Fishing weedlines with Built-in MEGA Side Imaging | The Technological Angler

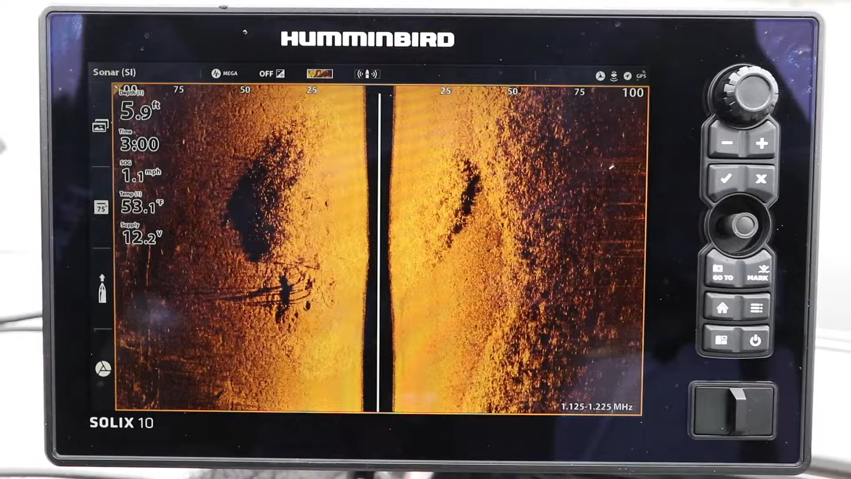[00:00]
On screen: depth 5.9 ft, water 53.1°F, speed 1.1 mph
One of the things we're taught about Humminbird side imaging is that the best images typically come from a boat that is moving at a constant speed along a generally straight course.
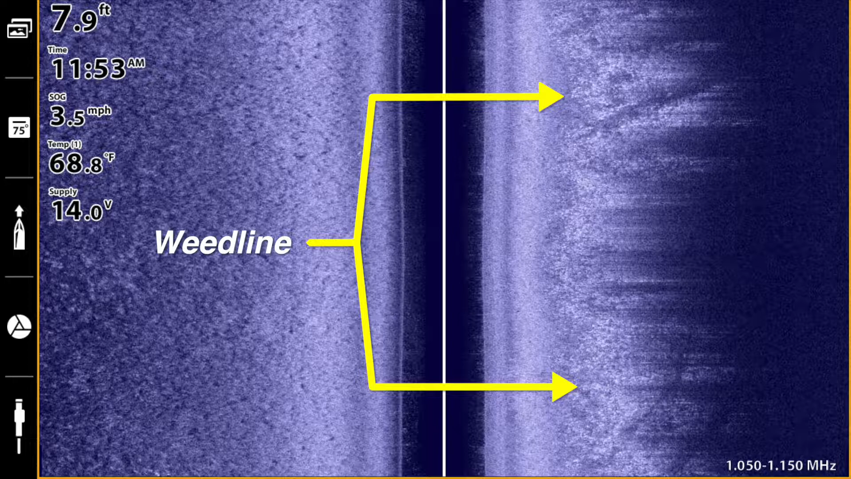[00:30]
On screen: depth 7.9 ft, water 68.8°F, speed 3.5 mph
I've identified the weed edge as I pulled into this bay using mega side imaging at the console, but now I'm going to move to the bow and use the mega side imaging that is built into my Minn Kota Ulterra to help me pitch right to the weed edge.
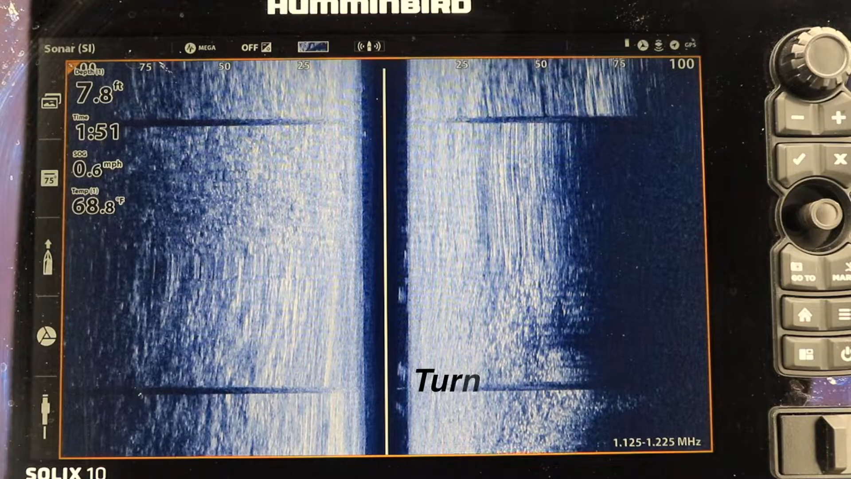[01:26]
On screen: depth 7.8 ft, water 68.8°F, speed 0.6 mph
This lets me measure my casting distance to the weed edge very accurately so I can make the perfect cast every time.
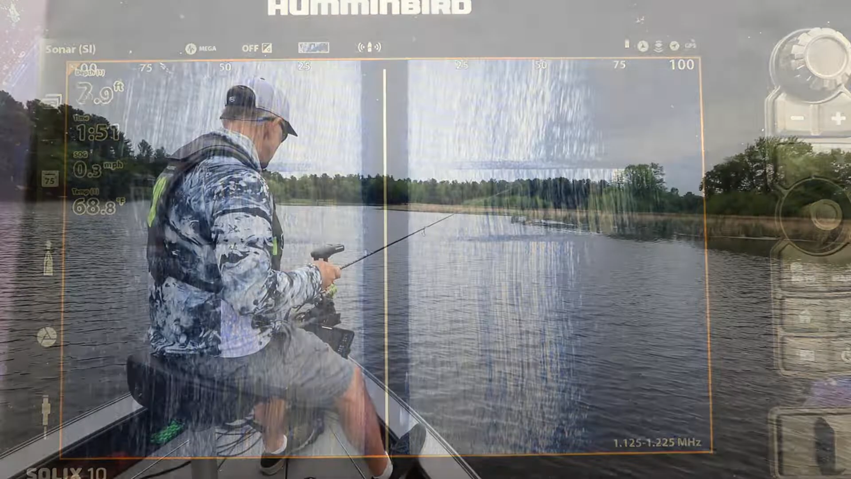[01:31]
So when it's time to make the next cast, I'll just turn my Ulterra and shine that side imaging spotlight right where I want to cast. Now I can get the casting distance right to the weed edge. Here it's about 60 feet.
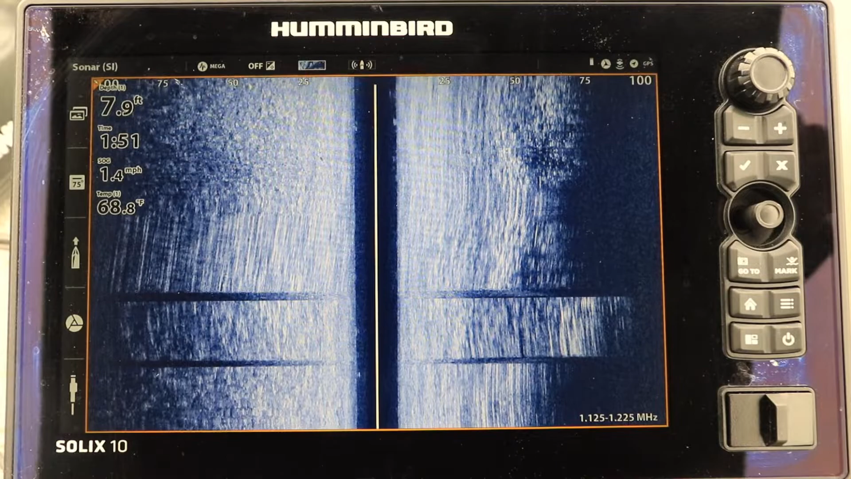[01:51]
On screen: depth 7.9 ft, water 68.8°F, speed 1.4 mph
Now why is this degree of precision so important? Well, recognize that the boat is moving and of course the weed line is irregular,
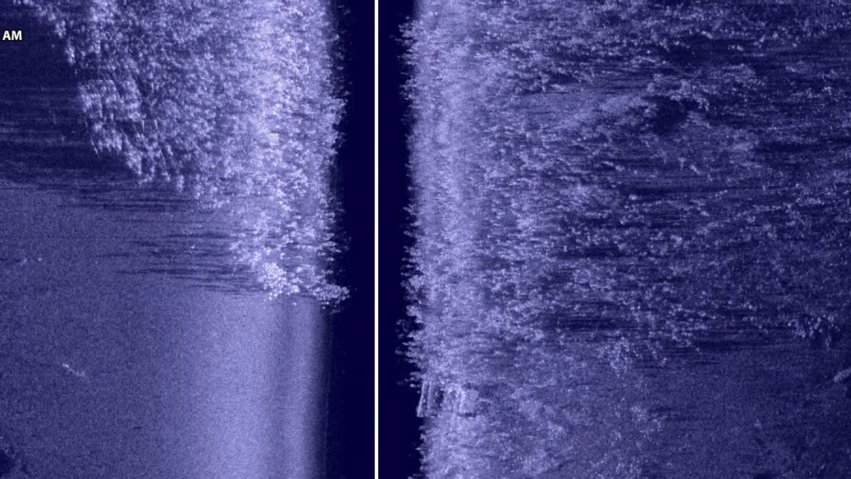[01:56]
full of little points and turns.